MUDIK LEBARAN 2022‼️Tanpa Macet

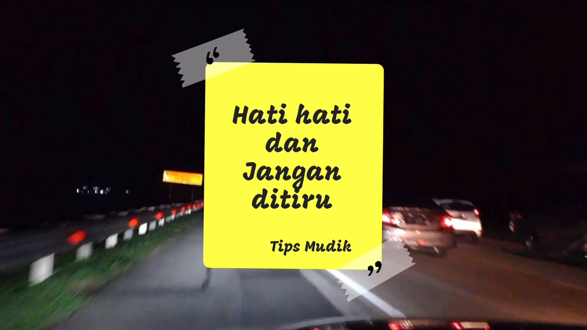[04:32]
terpaksa Saya harus lewat Pahu jalan saja Karena mereka Berada di jalur cepat Tetapi jalannya lambat Ini juga kecepatannya Gak lebih dari 80 Jadi Hati-hati saja Tapi jangan ditiru ya Karena ini Cuma hanya Arjen Untuk Pulang kampung saja
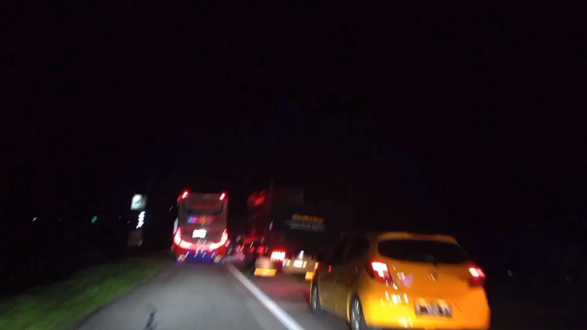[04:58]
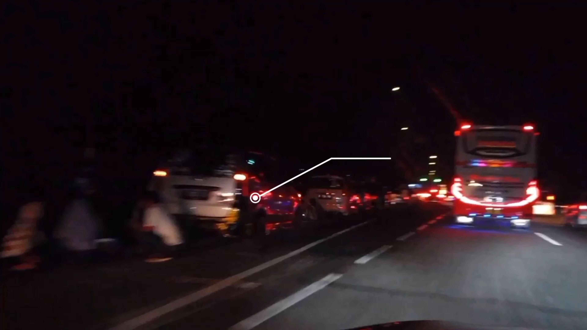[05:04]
Rest areanya penuh Sampai di luar Sebelum masuk Rest area Itu sudah banyak orang Parkir di pinggir jalan Bahkan setelah Rest area pun
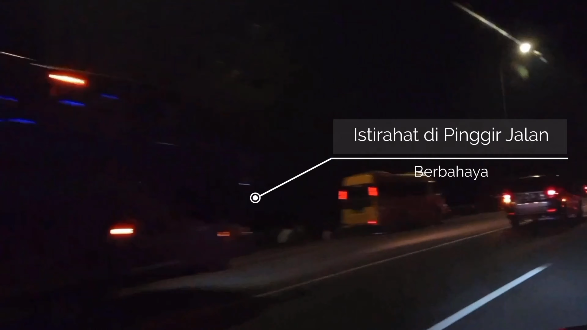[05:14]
Juga masih banyak Strategi saya Menghindari Rest area Rest area pada waktu
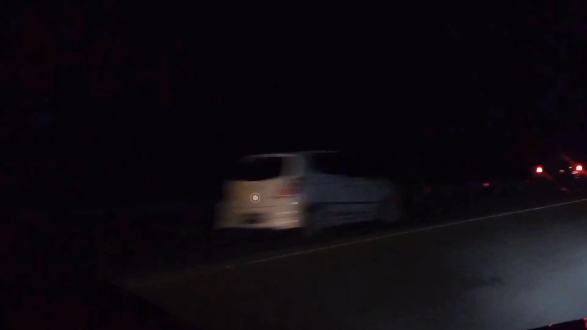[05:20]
buka puasa Jadi Kita tetap jalan saja Terus Mereka berhenti Kita terus jalan Agar cepat Sampai tujuan Dengan selamat
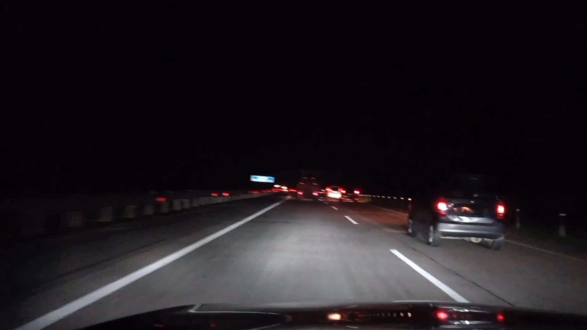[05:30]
Alhamdulillah Menemukan rest area Yang tidak begitu
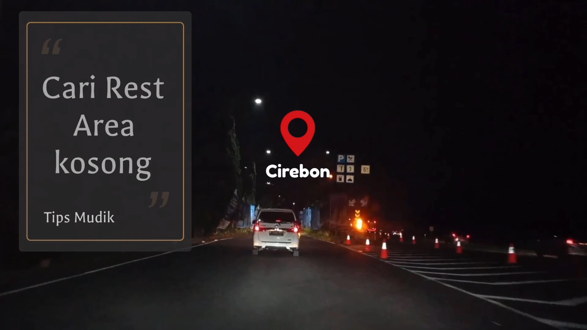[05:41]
rame Kita Istirahat dulu Di rest area Cerepun Sambil Sholat Sambil Istirahat Sambil Menghabiskan Menu Buka puasa Tadi
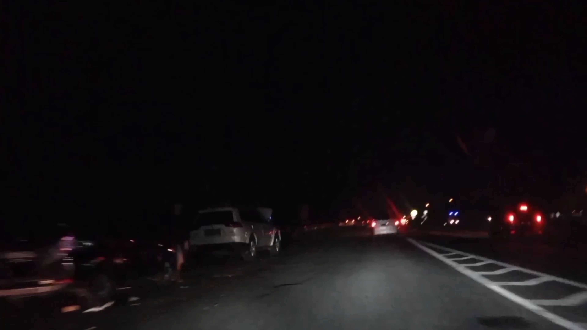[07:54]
Selama perjalanan kita tidak menemukan kemacetan yang berarti Cuma ramai lancar saja
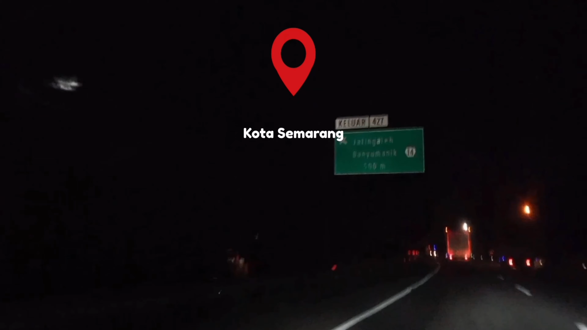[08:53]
Alhamdulillah cepat Dan ini sudah mau keluar di pintu tol Jatingaleh Keluar di Jatingaleh atau Banyumanik